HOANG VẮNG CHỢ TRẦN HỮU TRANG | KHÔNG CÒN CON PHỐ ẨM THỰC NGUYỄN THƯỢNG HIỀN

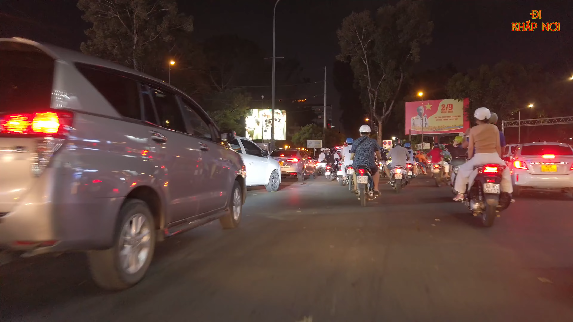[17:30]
Đấy Ở đây thì Như trước mắt Quý anh chị cũng đã thấy đấy Đến đây một phát Thì cũng tương đối là nhiều xe rồi Và video của em tới đây Thì cũng đã Thân đối là dài Em xin chân thành cảm ơn Quý anh chị và các bạn Đã quan tâm theo dõi Được đến